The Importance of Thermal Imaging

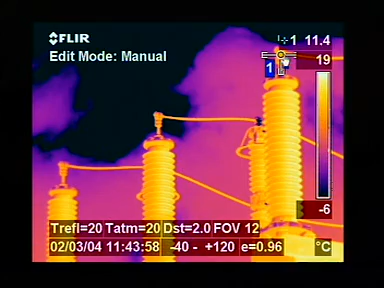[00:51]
On screen: scale top 19°C, scale bottom -6°C
low-voltage cabinets, motors, pumps,
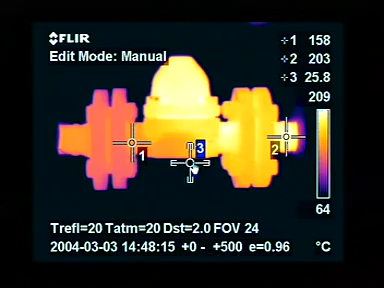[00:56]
On screen: scale top 209°C, scale bottom 64°C
high-temperature equipment, looking for insulation losses, infrared is the one tool that really lets you see it all.
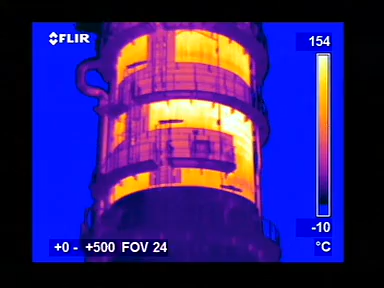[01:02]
But what if you don't do infrared inspections on a regular basis? Is it really that bad if a low-voltage connection breaks down?